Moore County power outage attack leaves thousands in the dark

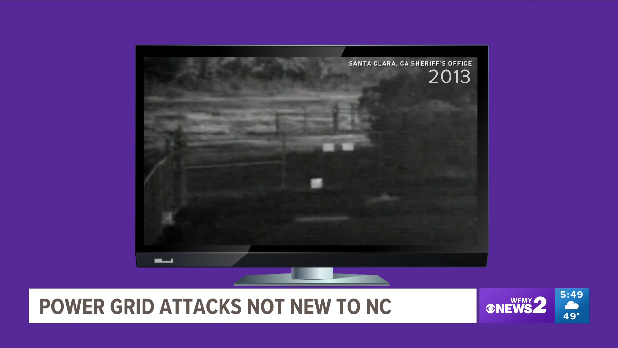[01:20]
It shows the flashes of light created when more than 100 rounds were fired at Pacific Gas and Electric Substation Transformers.